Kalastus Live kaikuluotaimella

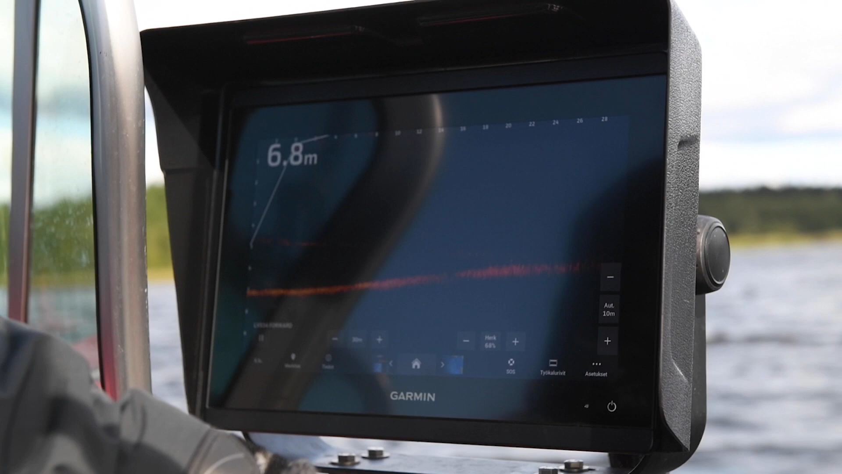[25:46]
On screen: depth 6.8 m
Joo, oli tässä enemmän vettä kuin mitä mä ajattelin.
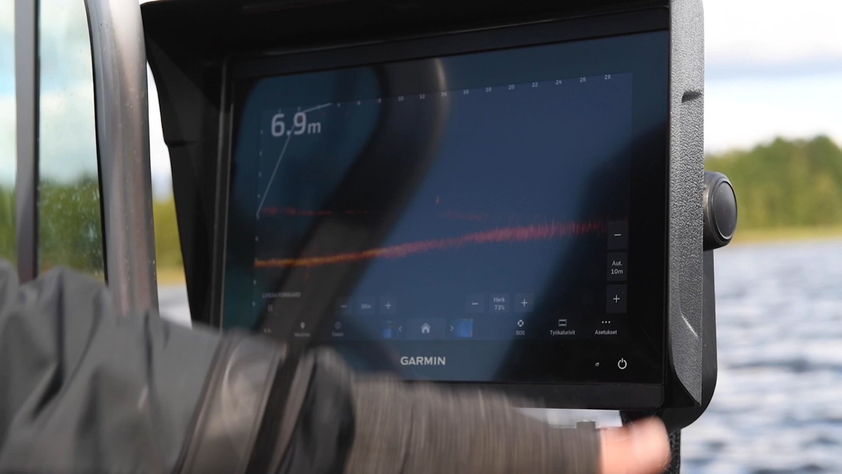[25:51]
On screen: depth 6.9 m
Tässä näkee taas sen, miten mä käytän tuota herkkyyttä hyväkseni.
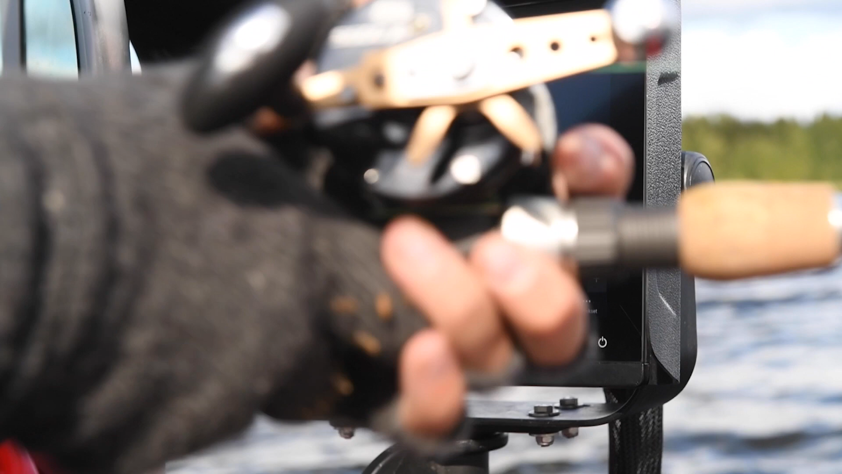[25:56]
Miten mä käytän tuota herkkyyttä.
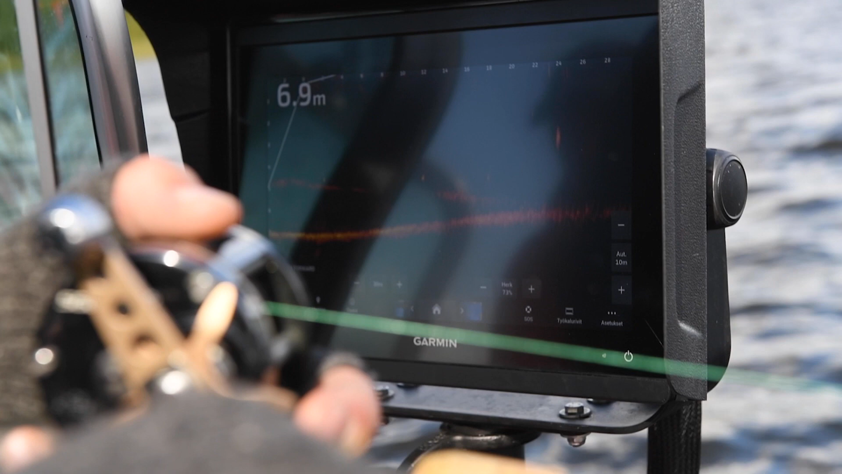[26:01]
On screen: depth 6.9 m
Ja nyt jätin vähän taakse.
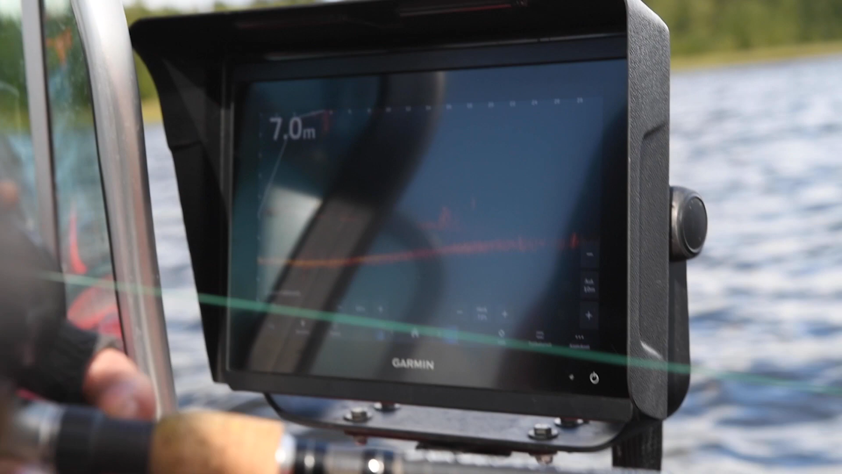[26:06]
On screen: depth 7.0 m
Se, että vaikka se kuva palaa, tai ei pala puhki,
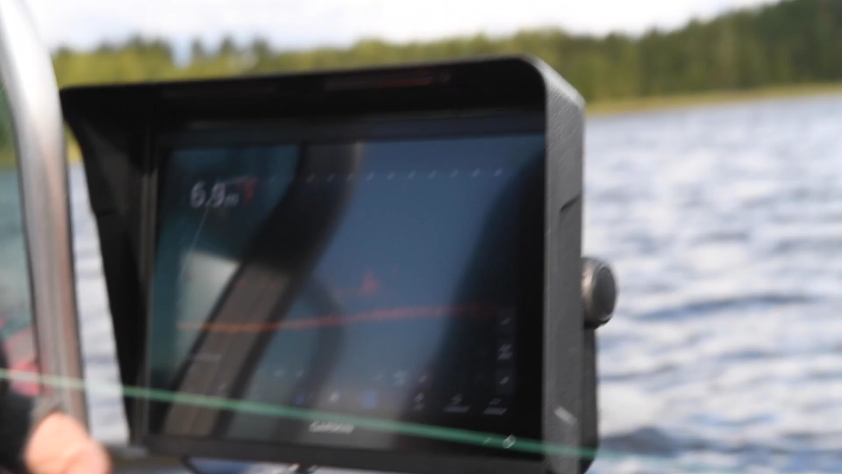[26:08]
mutta sinne tulee aika paljon tuommoista, mikä monen silmään on niin kuin häiritsevää.
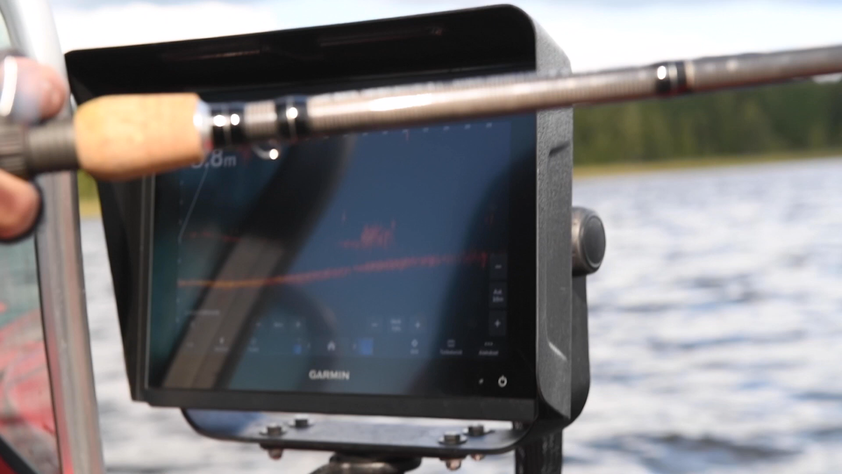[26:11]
Niin kyllä se kala vaan näkyy sieltä selkeästi pitkältä syvyydeltä paremmin silloin,
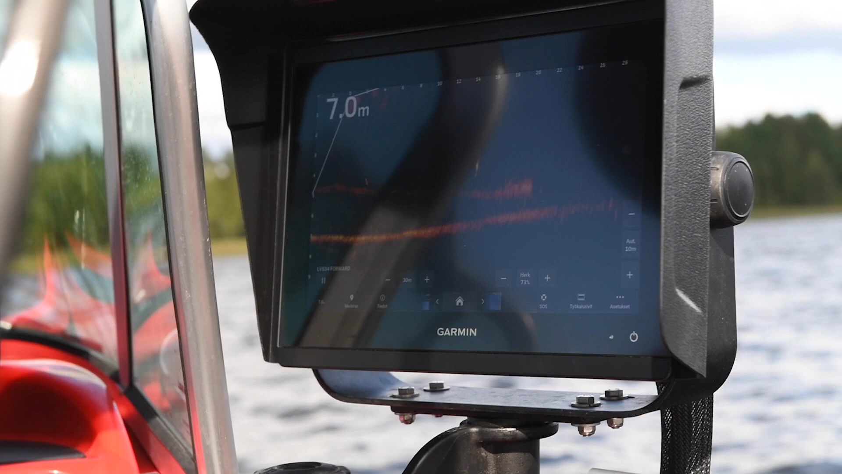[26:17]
On screen: depth 7.0 m
kun vaan nosti vaan herkkyyksiä. Että se on sellainen.
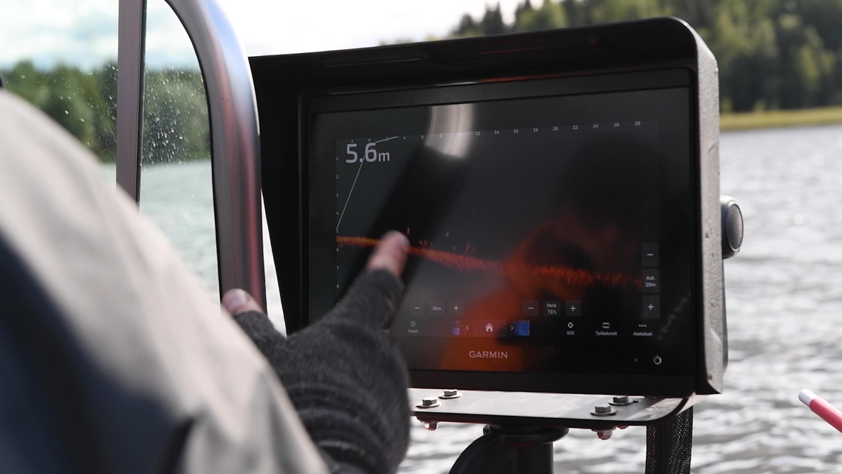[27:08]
On screen: depth 5.6 m
Vaikka tämä on reaaliaikainen luotain, niin semmoinen niin kuin,
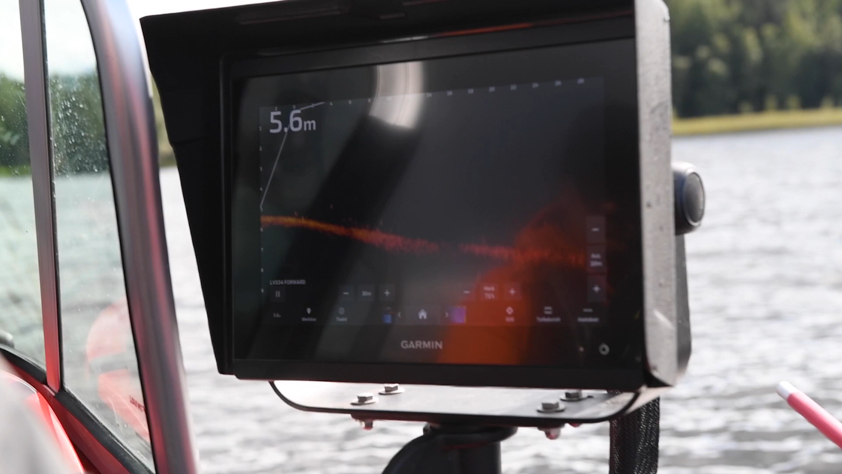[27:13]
On screen: depth 5.6 m
siis lihaksella kestää ihan hetki aikaa niin kuin lähteä mukaan. Ja se on hyvin epäluonnollinen presentaatio, vaikka monet vois kuvitella, että viedään se melkein siihen hauen suuhun, ei hauki tarvitse ottaa.
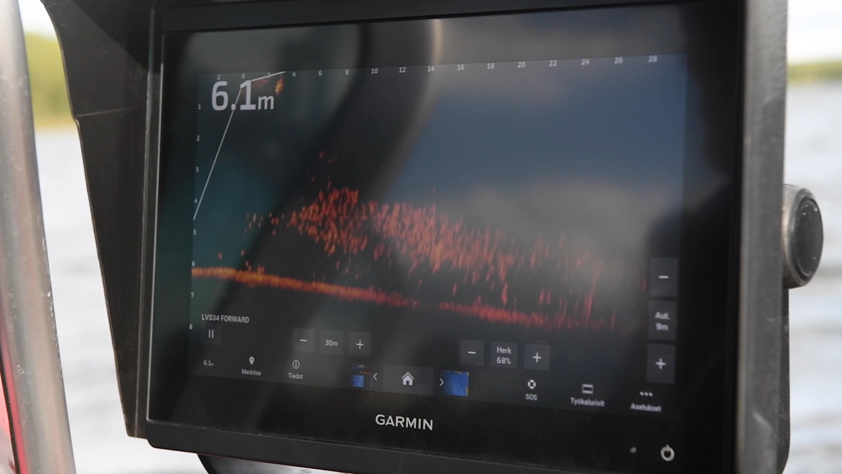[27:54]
On screen: depth 6.1 m
Siellä oli iso kala välivedessä tuolla täyn seassa.
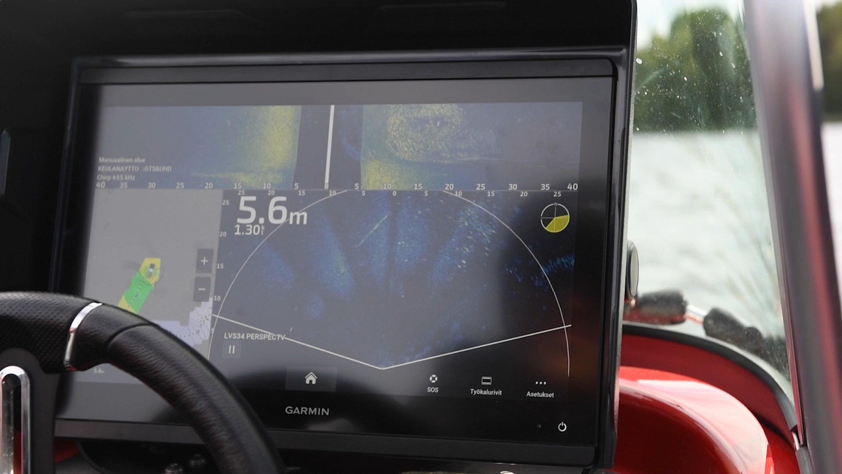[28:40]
On screen: depth 5.6 m
Joo, siellä näkyy hyvin. Siellä se näkyy hyvin. 15 näkyy tosi hyvin toi iso kala, mikä on tehnyt niin sanotusti reijän tuohon takipallakalan parven keskelle.
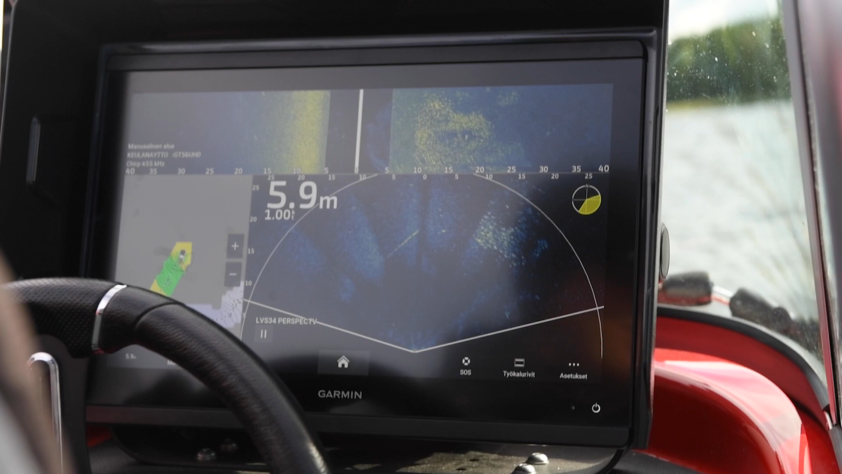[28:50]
On screen: depth 5.9 m
Avataanpa tuo.
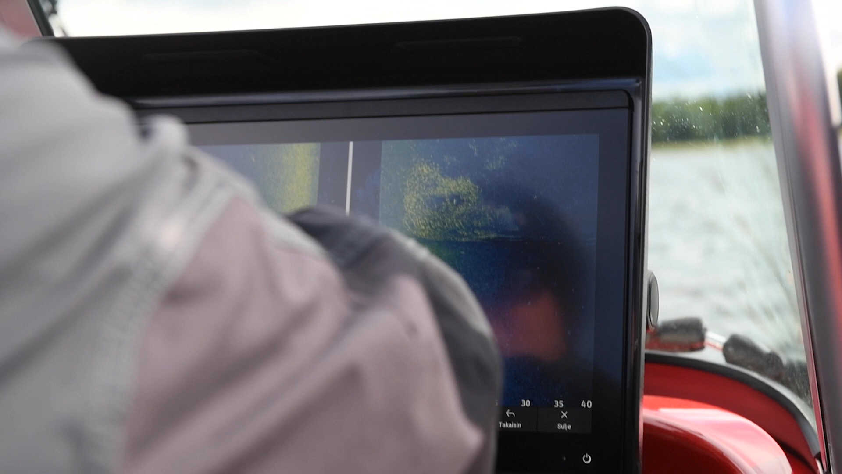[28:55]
Näkyy äsken tosi makeasti perspektiivissä. Tuohon voi ankkuroida.
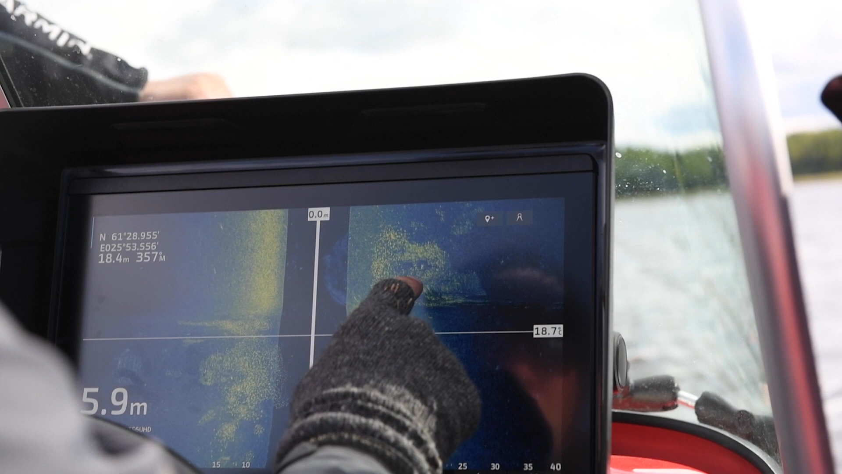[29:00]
Siinä näkyy 15 iso täkykala, pilvi tai pallo,
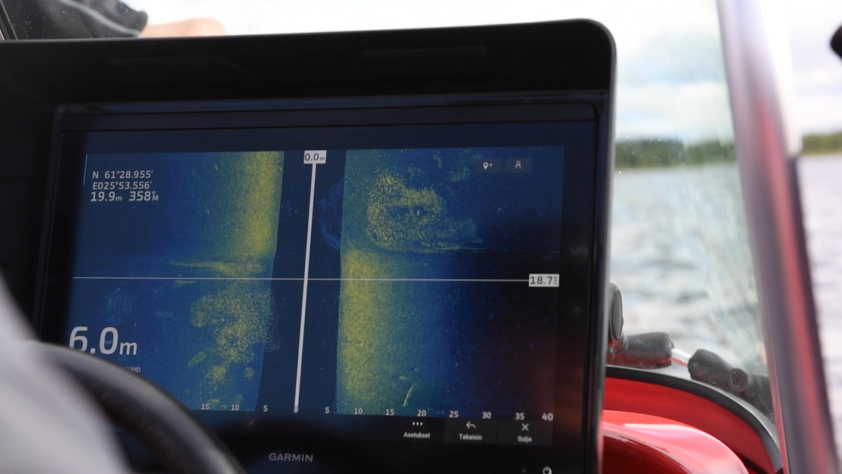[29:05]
miksikä mattonasta on aika paljon, niin siellä on tuossa keskellä.
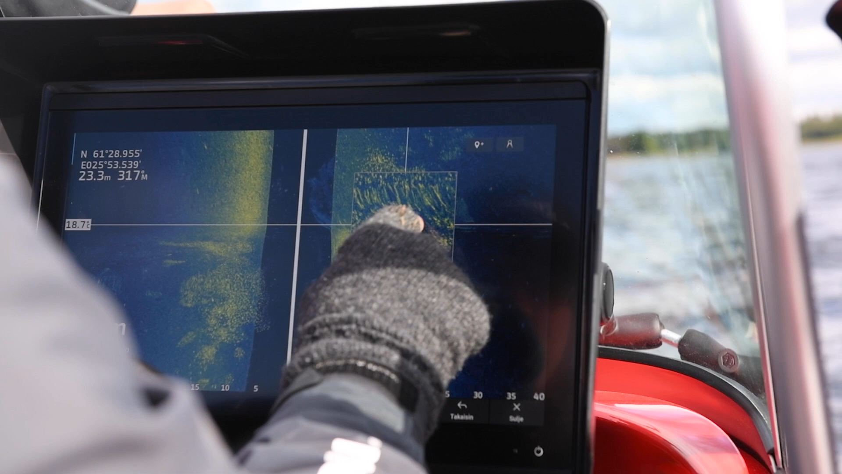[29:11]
On screen: depth 23.3 m
Siinä
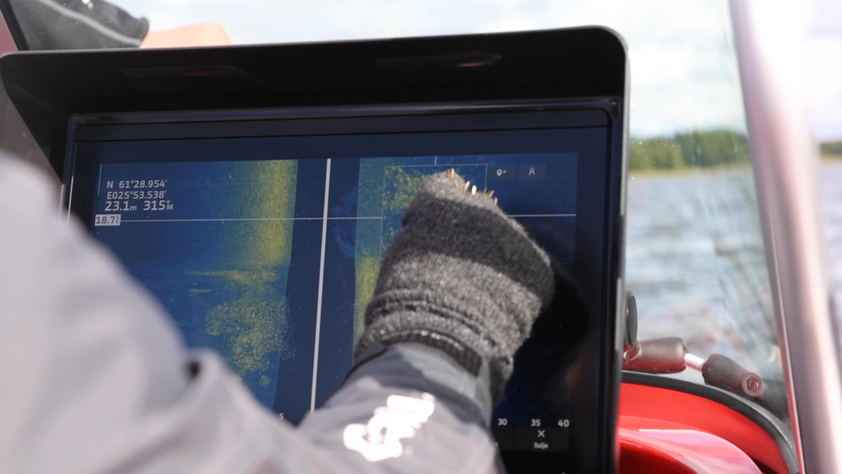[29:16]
On screen: depth 23.1 m
hauki tai kuha, oletettavasti hauki, joka
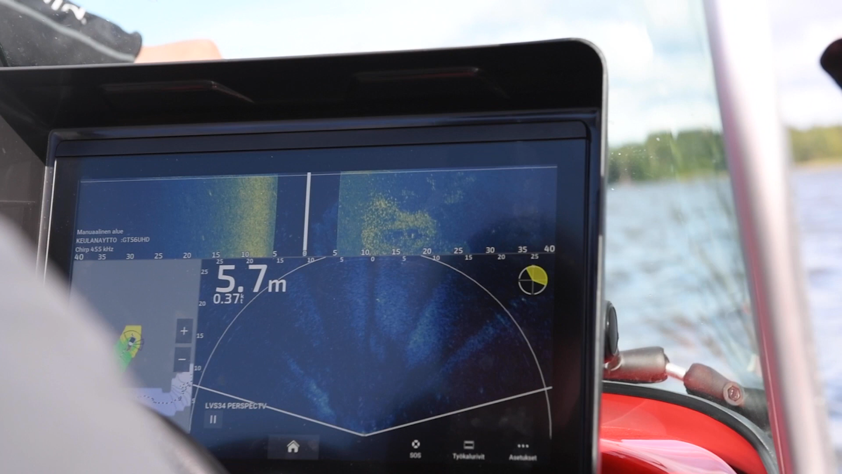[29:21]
On screen: depth 5.7 m
2 kertaa ajettiin edes takas, nähtiin, että nyt on sitten seuraava työmaa on niin lähteä se